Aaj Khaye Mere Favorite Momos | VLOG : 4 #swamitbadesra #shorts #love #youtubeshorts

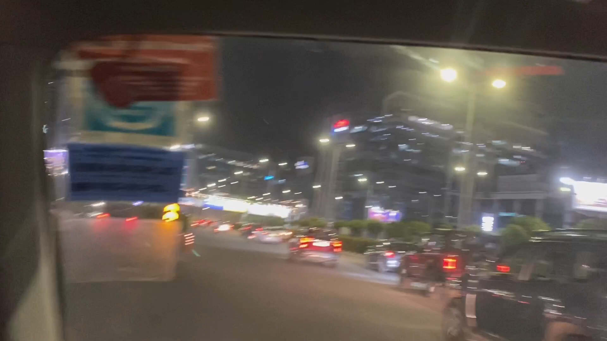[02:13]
हाँ भाई, अभी भी नहीं पहुंचे हैं हम जहाँ पे हम जा रहे हैं। एक तो जो लोग गुड़गांव में रहते हैं उनको पता होगा कि जाते जाते घंटों लग जाते हैं।
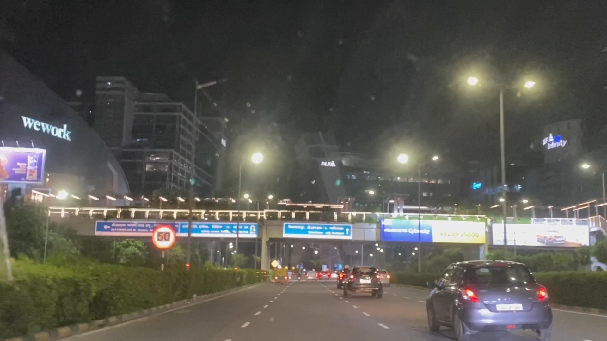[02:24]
एक तो इतना ट्रैफिक होता है रास्ते में,
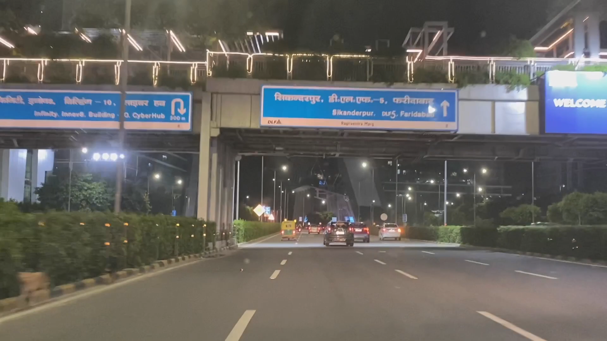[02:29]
ऊपर से रोड इतने अच्छे हैं, बट
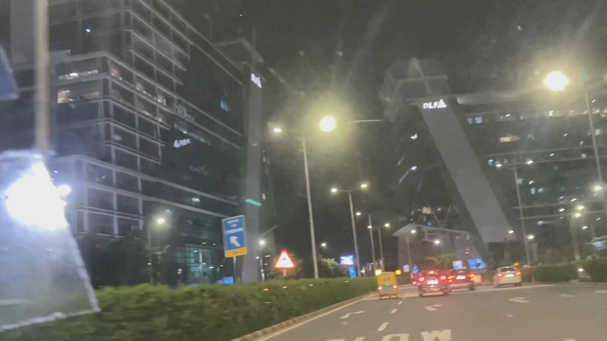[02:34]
इसको देख के मत सोचिएगा कि रोड अच्छे हैं। ये तो सबसे अच्छे वाला एरिया है।
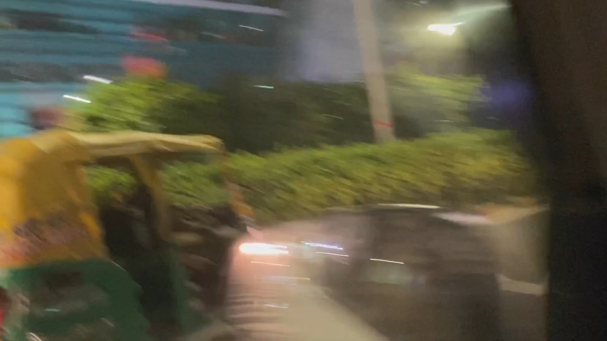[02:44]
और जो लोग गुरुग्राम में रहते हैं वो मुझे कमेंट करके बताएं कि ये वाला